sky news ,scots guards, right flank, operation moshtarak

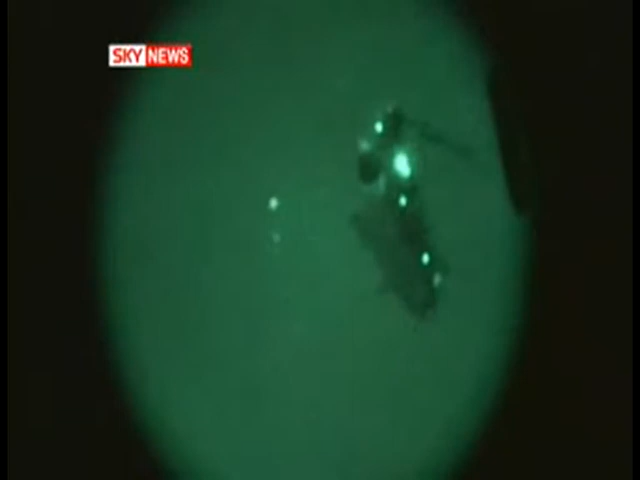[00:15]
Sky News given exclusive access on a mission to find the answer to the question everyone has been asking since it began.
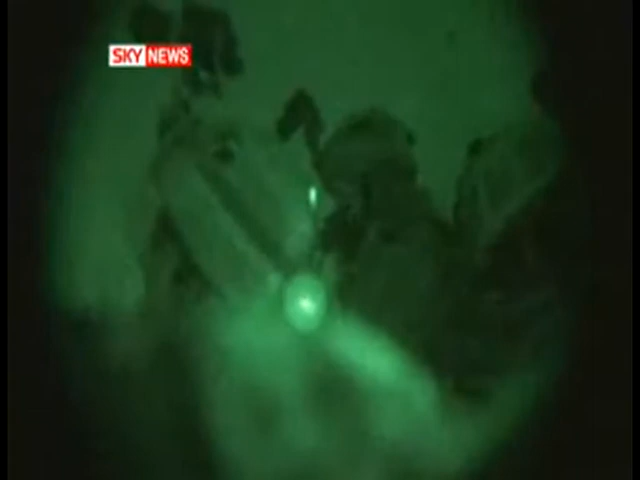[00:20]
Just where did the Taliban go? Well, they came here.
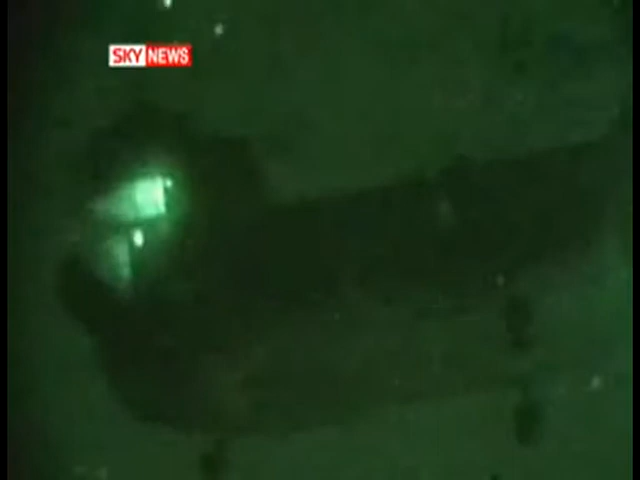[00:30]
In the middle of the night, four Chinooks dropped a Scots Guards Company of 130 men into the countryside.
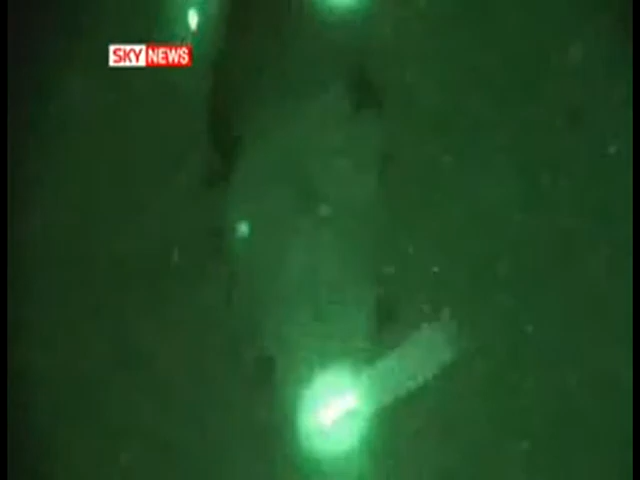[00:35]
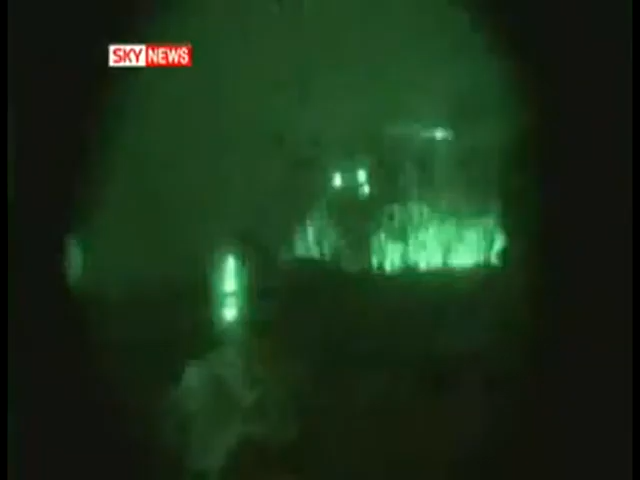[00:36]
The location is still classified.
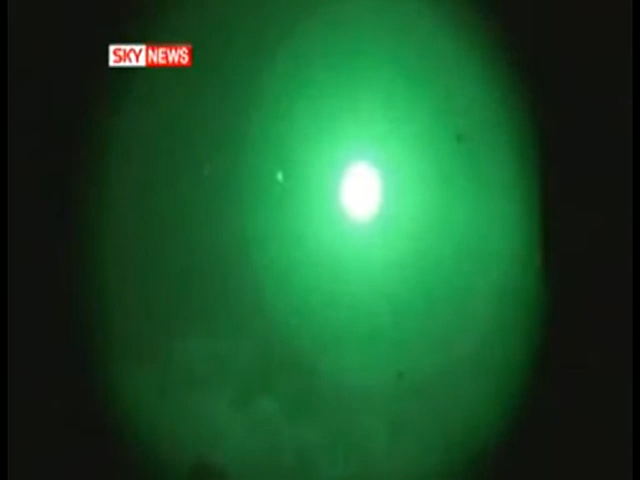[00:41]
Right flank, as they are known, dispersed into the darkness.